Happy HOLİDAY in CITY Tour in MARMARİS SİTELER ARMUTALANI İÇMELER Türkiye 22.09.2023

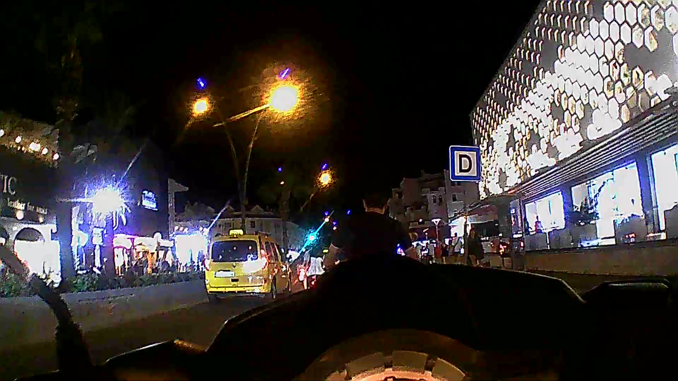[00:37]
Bak, önde köprü. Yolun ortasında telefonu kullanıyor.
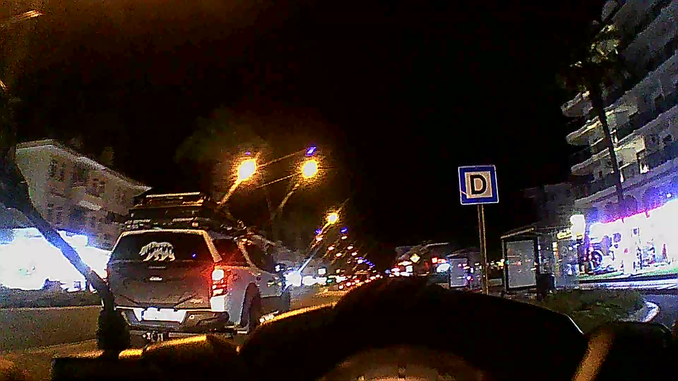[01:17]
Şu önümüze giden aracı görüyor musunuz? 35 metre.
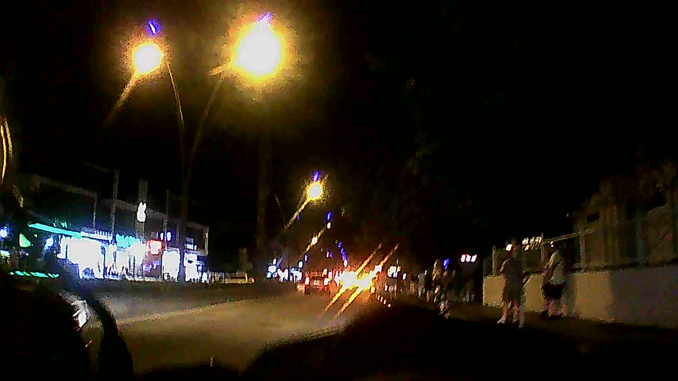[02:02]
Tamam da, bu yaya yoldan karşıya karşıya değişme kuralına niye riayet etmiyorsun?
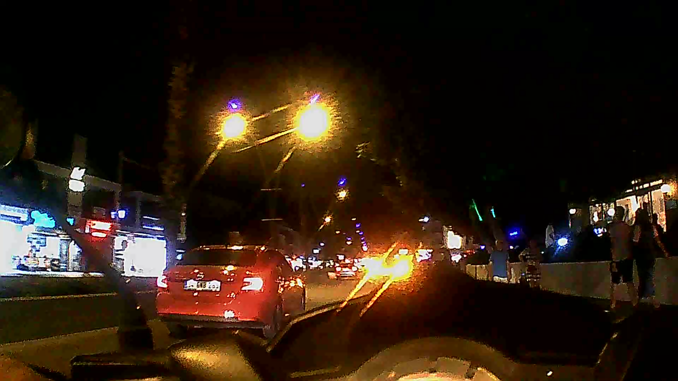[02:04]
Neden aracında yolun ortasına gidiyorsun?
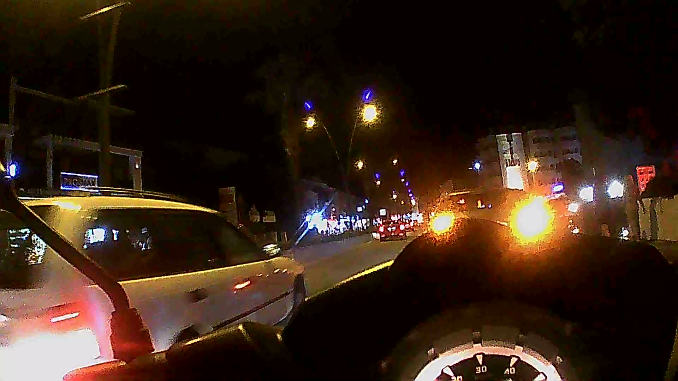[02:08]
Yolun ortası, kenarı değil, direkt ortasına gidiyorsun. Ya sağdan git, ya soldan git.